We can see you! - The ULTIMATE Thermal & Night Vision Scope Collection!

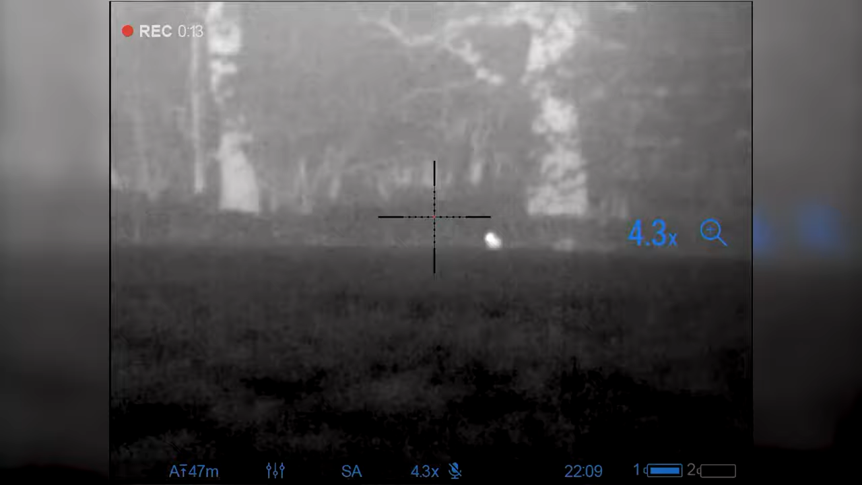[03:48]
Now, this, the Thermion, that's the Thermion 1. There's a Thermion 2 out, right, which is even better than that.
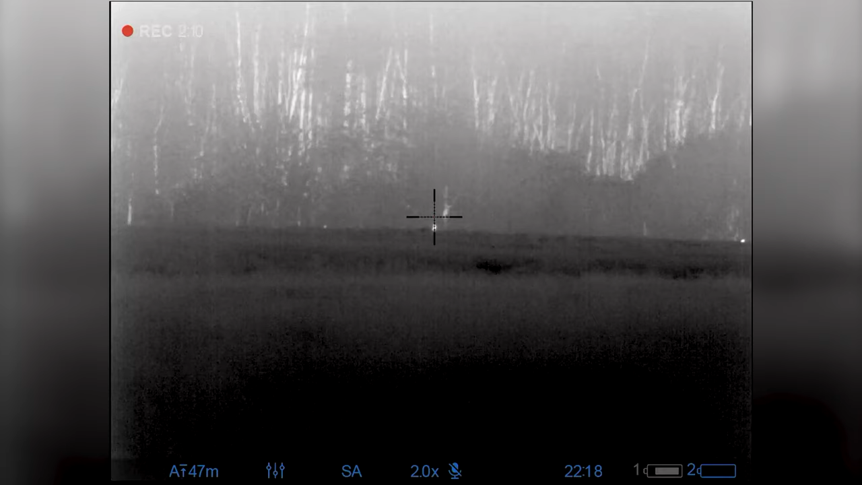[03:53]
And at the moment, this is pretty blimmin' good, I can tell you. I'm using this, and it works very well.
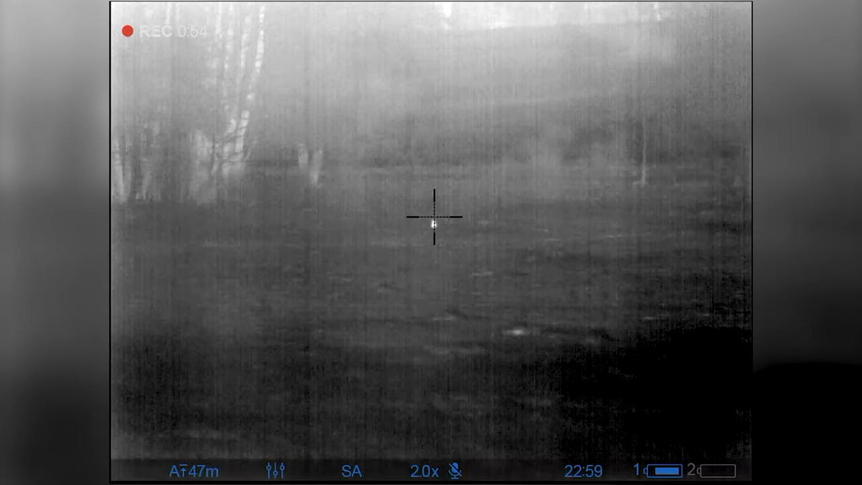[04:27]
So, the thermal image, I mean, it shows up these rabbits, like goodness knows how far they are.
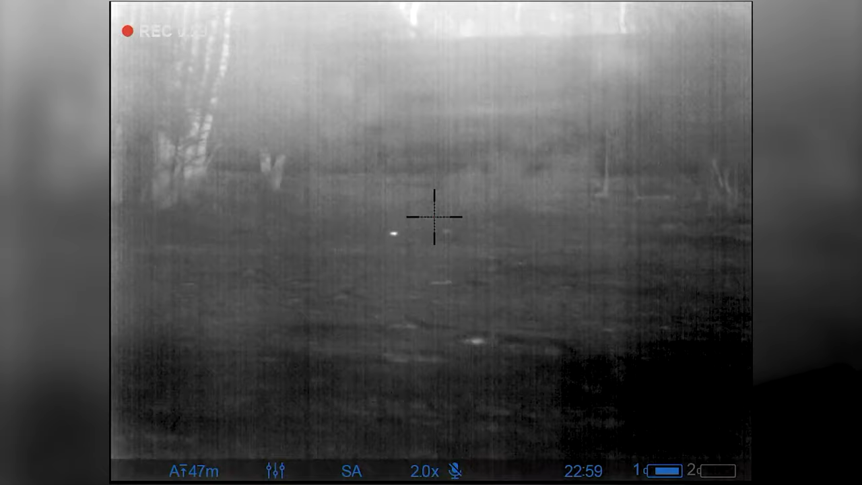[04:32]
Now, this thing, right, this is really, really cool, because it's got a range finder in it.
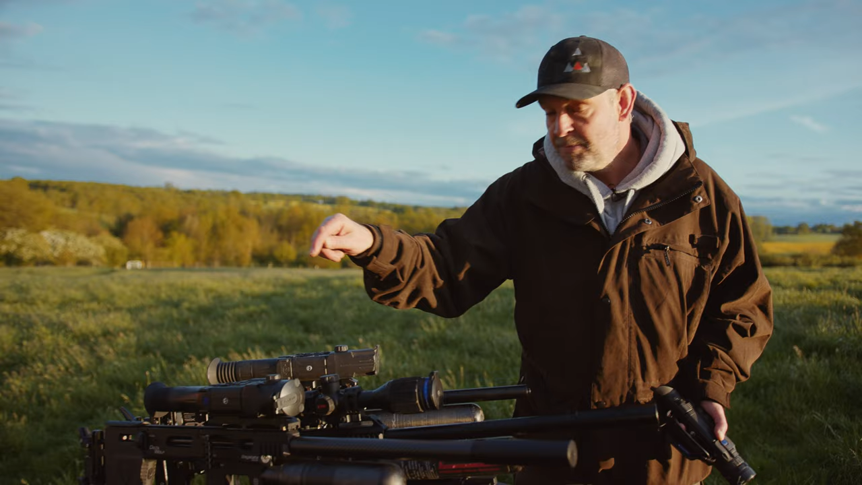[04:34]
There's no excuse to miss, surely.
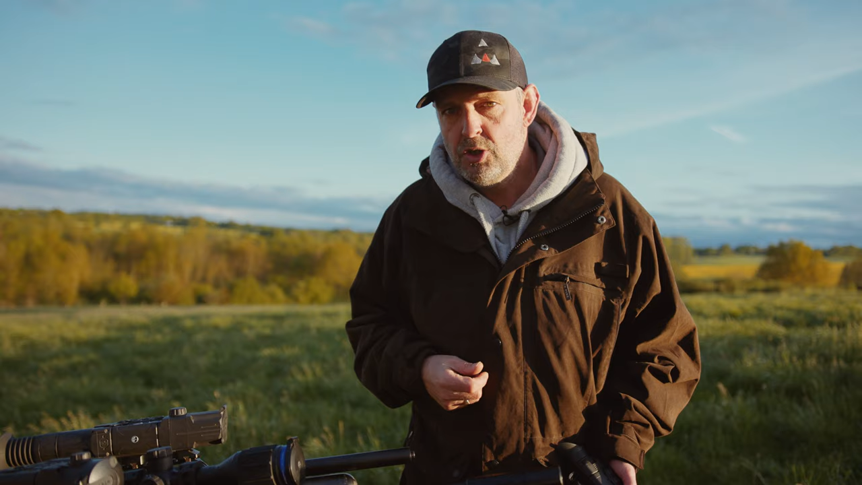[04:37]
Is there? Well, I think that's a really, really clever bit of kit.
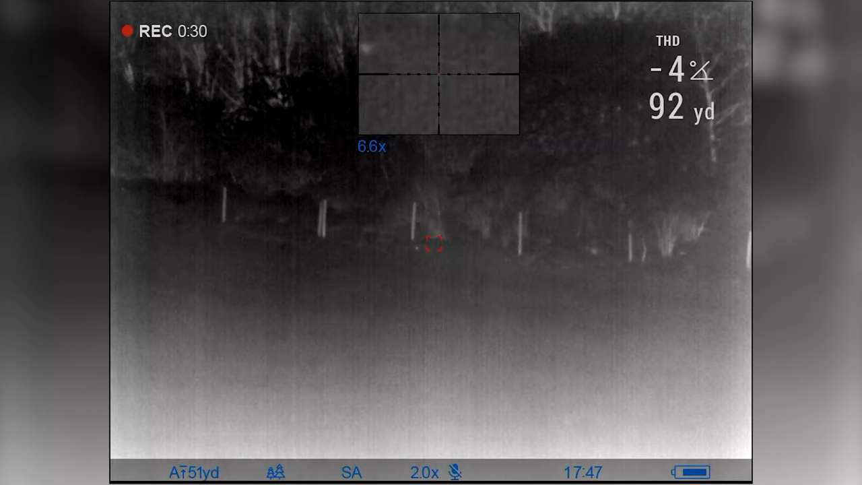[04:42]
Now, that's getting the Thermion, go straight on your 30mm mounts. What a result. So, if you've got a quick release mount like this, off on day vision, lovely.
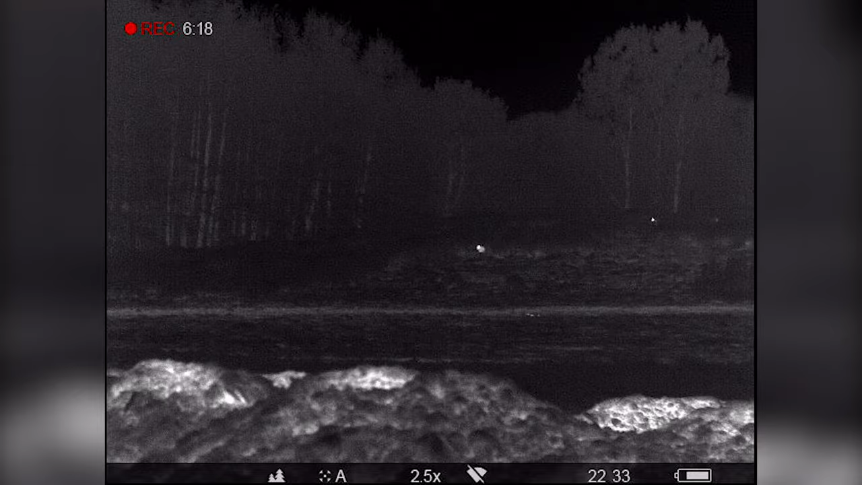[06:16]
Hello, enter the Helion 2. You can see everything, right? I was looking at a rabbit a minute ago going, it's a fella.
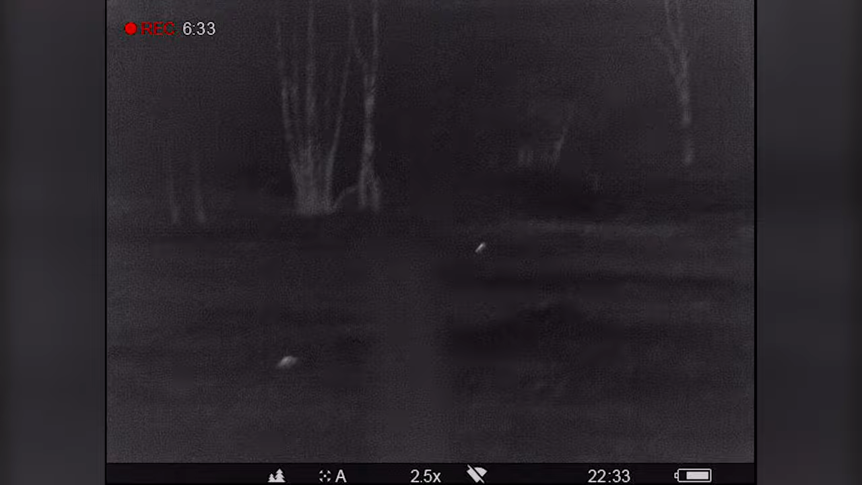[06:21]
Not a bird, it's a fella. You can tell. It's about 150 yards. These are very, very good.
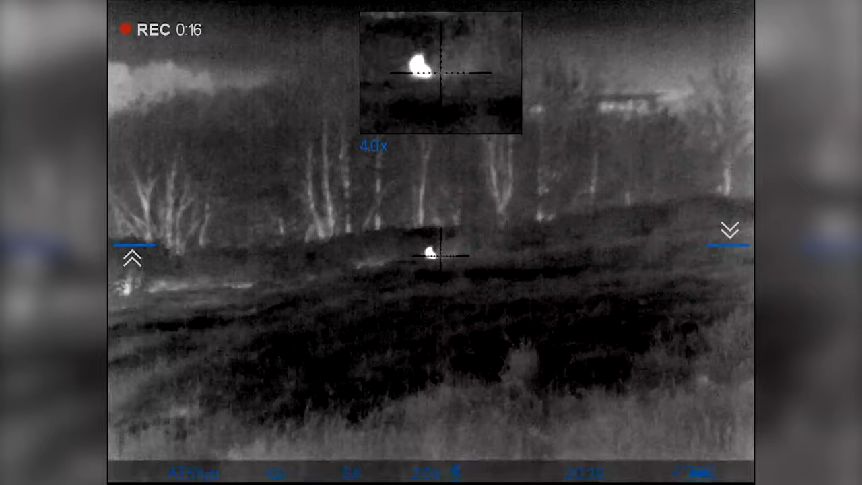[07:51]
The detection rate on this. We were looking at a deer a minute ago.